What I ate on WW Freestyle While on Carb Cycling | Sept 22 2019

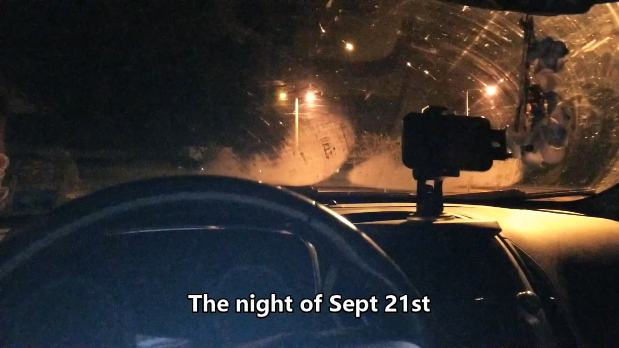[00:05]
I am at the library not sure what that car up there is doing but it was stopped on the highway and these other cars had to wait for it I don't know anyways I'm actually
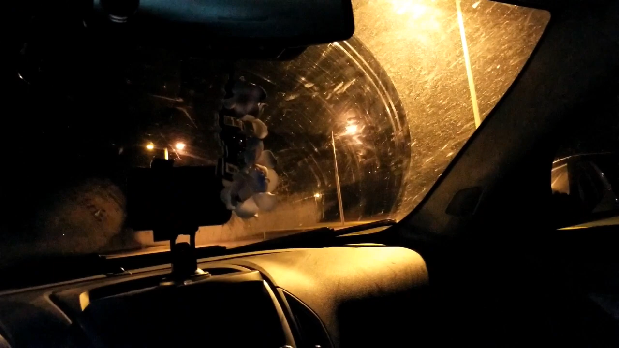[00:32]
all bugged up it's so buggy and humid out here it's amazing so I am just